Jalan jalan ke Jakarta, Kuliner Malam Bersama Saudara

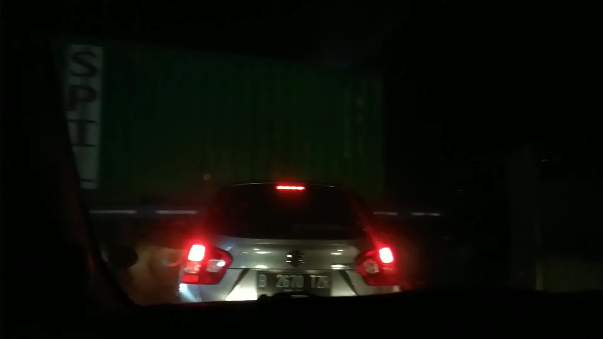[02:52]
Transformer nih. Ya ampun lo kan dari Priok. Dari Cilincing tuh. Lo sana keluar nih lo. Waduh. Udah pasti ini. Kita enggak bisa jalan kita. Oh, lihat tuh. Oh, dia ada.